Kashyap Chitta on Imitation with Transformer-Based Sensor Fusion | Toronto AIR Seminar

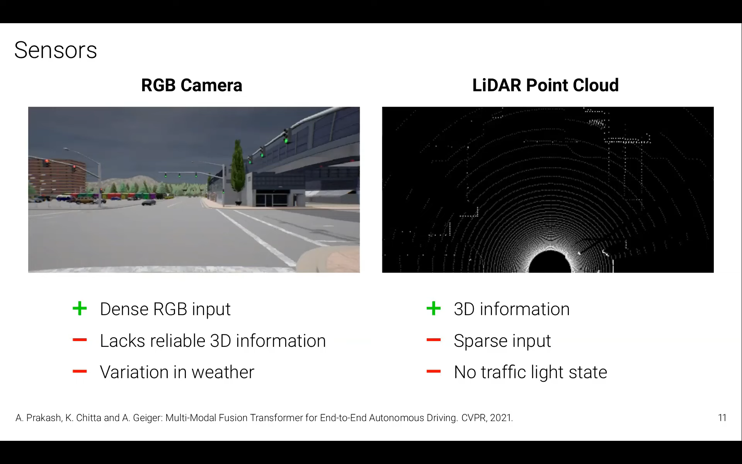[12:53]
There's also some information that's completely missing from the LiDAR point cloud, which makes it impossible to drive using the point cloud alone. For example, you don't know if you're currently looking at a red light or a green light, if you only have access to the LiDAR. And the sort of predominant idea in the research community to do this sensor fusion between camera and LiDAR is to use geometric projections between features from both of these modalities.